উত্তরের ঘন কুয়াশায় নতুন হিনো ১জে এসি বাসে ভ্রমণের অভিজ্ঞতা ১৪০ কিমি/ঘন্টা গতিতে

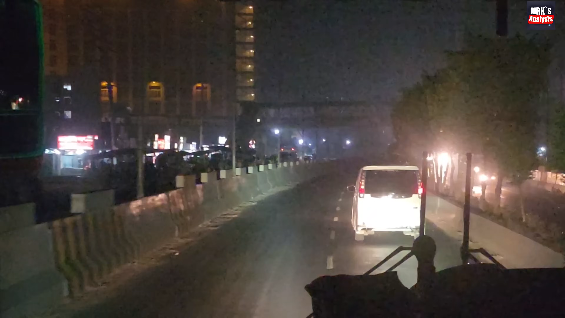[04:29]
ধীরে ধীরে আমরা চলে আসলাম হেমায়তপুরের কাছে এবং আমরা ঢাকা খুব দ্রুত সময়ের ভিতরে ত্যাগ করে ফেলতেছি। যদিও আশা করছিলাম যে ঢাকার ভিতর জ্যামটা অনেক বেশি হবে,
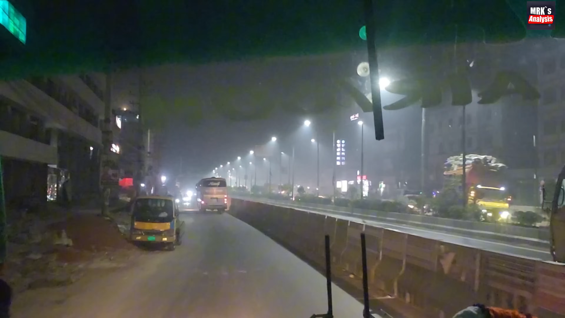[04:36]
তবে অত বেশিও ছিল না যতটা বেশি এক্সপেক্ট করছিলাম। গাবতলি থেকে প্রায় 11:15 দিকে ছেড়ে মাত্র 12:30 ভিতরে হচ্ছে আমরা চন্দ্রা পার হয়ে যাই এবং সামনে রয়েছে হানিফ এন্টারপ্রাইজের একটি বাস। যেমনটা আমি ফার্স্টেও মেনশন করছি যে হানিফের বাসের পরিমাণই সবচেয়ে বেশি ছিল রাস্তায়,
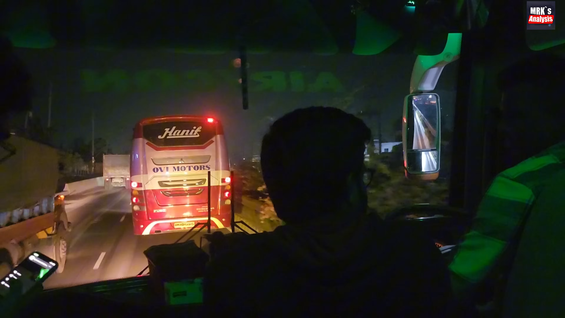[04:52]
মানে যত জায়গায় যাচ্ছিলাম দেখতেছিলাম কোনো না কোনো জায়গা থেকে একটা হানিফের বাস চলে আসতেছে। সো হানিফের বাসগুলো হচ্ছে চেকে দাঁড়িয়ে যায়,
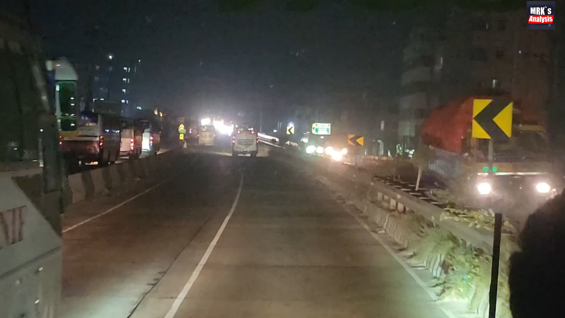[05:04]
বাম পাশে আপনারা চারটি বাস দেখতে পারবেন একই সারিতে, যেগুলো হচ্ছে চেকে আছে, আর তার বাম পাশে হয়তো আরও দুই তিনটা ছিল, সামনে আরও একটা ছেড়ে গেছে। তবে রাস্তায় সবচেয়ে বেশি যেই বাসটা জ্বালাইছে সেটা হচ্ছে একতা,
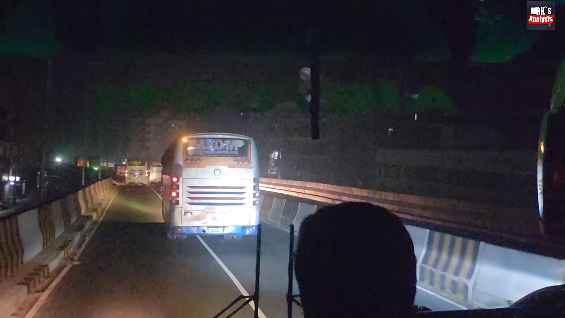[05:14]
মানে পুরো রাস্তা জুড়ে আমাদের সামনে ছিল এবং পুরো রাস্তা হচ্ছে আমাদের ব্লক করে যাচ্ছিল।
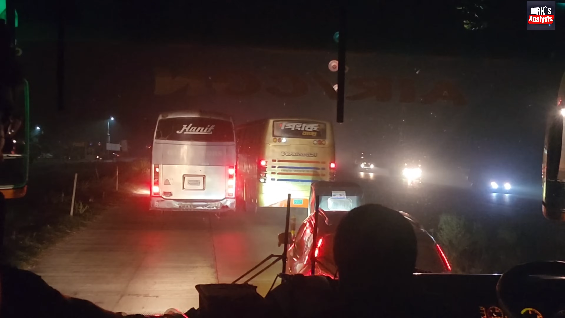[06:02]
এরপর আমরা চলে আসি এলেঙ্গার দুই লেনের রাস্তায় এবং এখানে ভীষণ রকমের জ্যাম লেগেছিল।
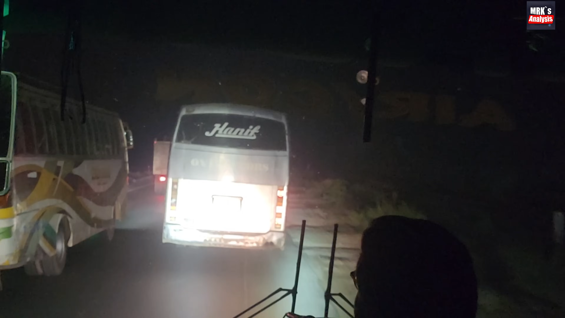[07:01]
একটু ডিফারেন্ট ব্যাগ আপনারা হানিফের এই বাসটায় দেখতে পারবেন,
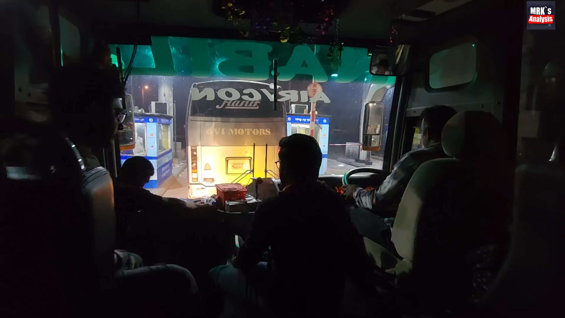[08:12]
সেটা মনে হয় পুরো জার্নি সবচেয়ে বড় অ্যাচিভমেন্ট হয়ে যায়।
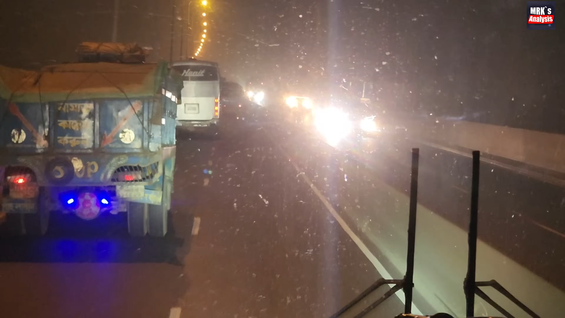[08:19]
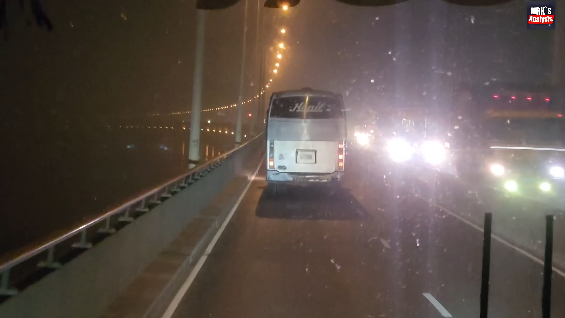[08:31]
সো ফাইনালি ওয়ার ইন যমুনা সেতু, এবং এখন সময় রাতের মাত্র 2টা, 10:45 আমরা খালেকপাম থেকে ছাড়ছি, 11:15 আমরা গাবতলি থেকে ছাড়ছি, তো 2টার ভিতর যমুনা সেতু চলে আসা মানে হচ্ছে নর্মাল টাইম, বেশি টাইমও লাগে নেই কম টাইমও লাগে নেই।
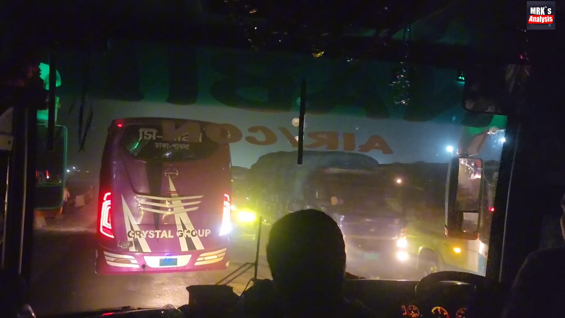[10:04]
রাত 3টার দিকে আমরা সিরাজগঞ্জ হাটি কুমরুল চৌরাস্তা পার করি, বাম দিকে গেছে পাবনা, সোজা গেছে রাজশাহী, এবং ডান দিকে হচ্ছে আমরা বগুড়ার দিকে যাব, সেখান দিয়ে হচ্ছে আমরা রংপুরের দিকে যাব।
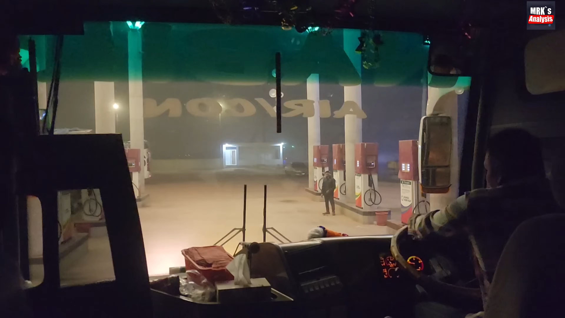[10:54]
ফুড ভিলেজ থেকে বের হয়ে একটু সামনেই নাবিল পরিবহনের নিজস্ব পেট্রোল পাম্প, কিছুদিন আগে এটি দেওয়া হয়েছে,
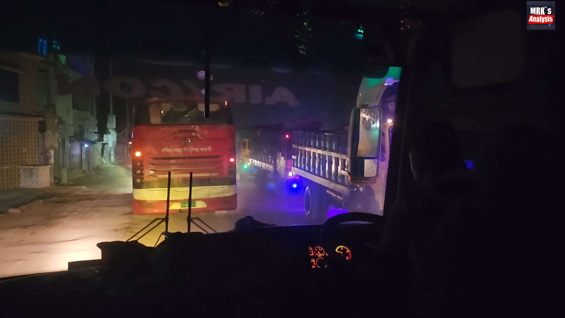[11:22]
সিঙ্গেল লেনের এই রাস্তার ট্র্যাকগুলো উল্টো দিক থেকে আসে, যার কারণে একটা বড় জ্যাম লেগে যায়। এটা হচ্ছে বগুড়া শেরপুরের কাছাকাছি।